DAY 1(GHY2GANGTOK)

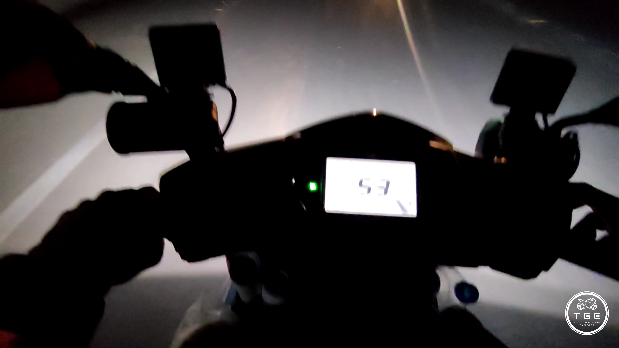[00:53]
মোৰ লগৰজনীক পিকআপ কৰিব আছে, চাওঁ কিমান দূৰ কভাৰ কৰিব পাৰোঁ আজি। এনেই ছিকিম মেপত দেখুওৱা হিচাপত 600 আণ্ডাৰত হয়। তো লগৰজনীক পিকআপ কৰি ল'লোঁ, লগৰজনীক পিকআপ কৰি কিনে এতিয়া আমি নেশ্যনেল হাইৱে পালোঁ। ইটছ ফাইনেলি হেপেনিং। এতিয়া আমি
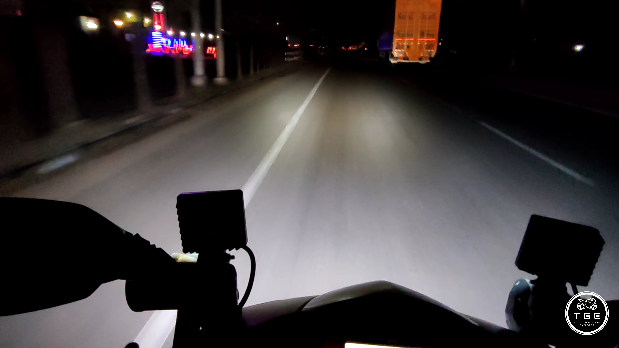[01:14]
আপোনালোকৰ লখৰা পাৰ কৰিলোঁ, 70 স্পীডটো মেইনটেইন কৰি যাম, চুইট 70। মজা আছে একদম বৰ। এই গ্লাছকেইটাই ভালেখিনি কাম দিছে। এই ৰাতিপুৱা চলোৱা যিখন ট্ৰাক আহি আছে বা গাড়ী আহি আছে, ঔ দূৰৰ পৰা গম পাওঁ ক'ত আহি আছে। আমাৰ নজৰ আছে নেহি বাচ চকে তো চকচ মাল বা আমাৰ ব্ৰেক বি ডেঞ্জাৰ বা।